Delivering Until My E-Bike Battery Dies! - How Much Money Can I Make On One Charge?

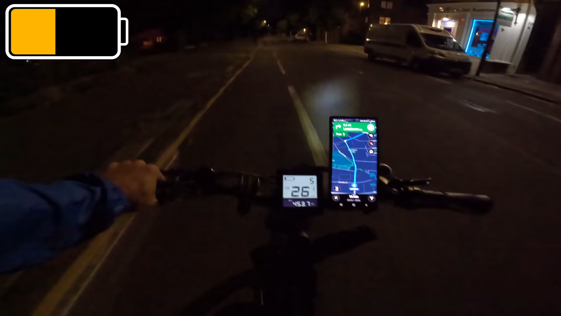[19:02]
oh there we go the bike has just dropped down to one bar gonna take that it's
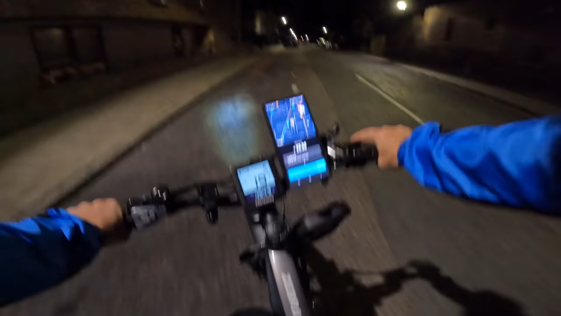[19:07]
five pound fifty and the customer is very very close five pound fifty is quite good let's go and pick up this order from lucky cap
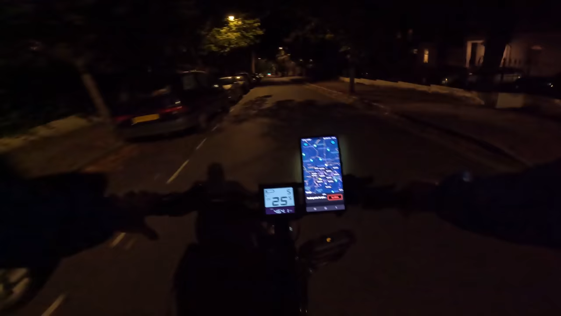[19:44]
right so update the time is 10 to 11. i'm down to one bar but the bike is acting really really weird giving me a little bit of assistance it's not giving me much now it's like the motor
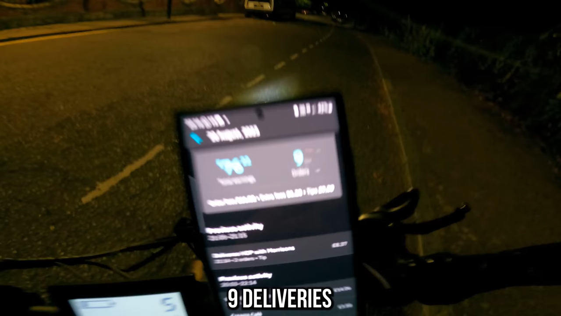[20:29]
done nine pound in tips one pound 20 and extra fees
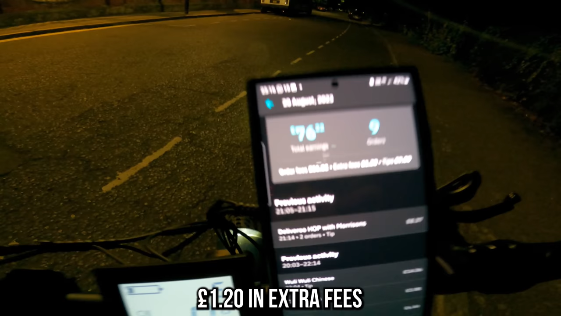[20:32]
and 66 pound in all the fees